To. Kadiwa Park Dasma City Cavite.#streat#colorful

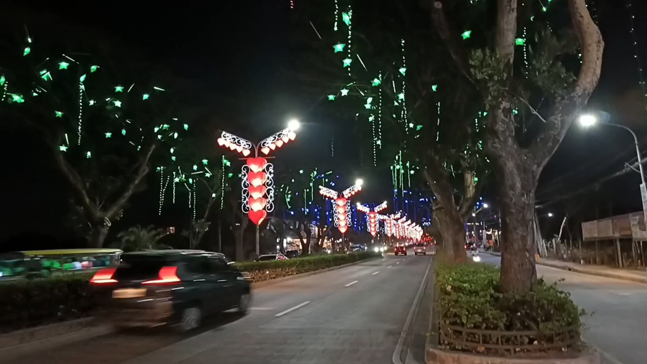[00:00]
Hi guys welcome to my channel Shiawala guys I-vlog ko lang itong lugar na ito guys Itong kasana na ito Patuo ito ng Kadiwa Dasmarina City Kabite Tapos guys I-vlog ko itong mga ilaw-ilaw dito guys Ayan o May daipang disinyo ng mga ilaw Dito kasi guys sa Dasmarina City Kabite Pag buwan ng February Ayan guys Mga design ng mga ilaw-ilaw Mga hard Ayan o
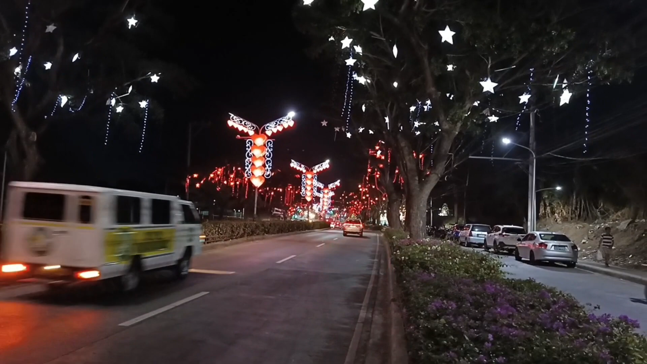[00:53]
Ayan pa guys o Mga ilaw-ilaw guys o Houges hard Tapos may ilaw Ayan o Ayan o Ang ganda tingnan guys Dito yan sa Dasmarina City Kabite Patungong Kadiwa
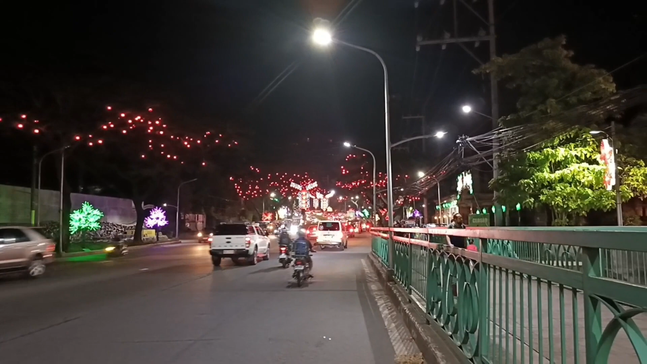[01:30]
Sa Kadewa Park. Tas Marina City. Kabiti. Ayan.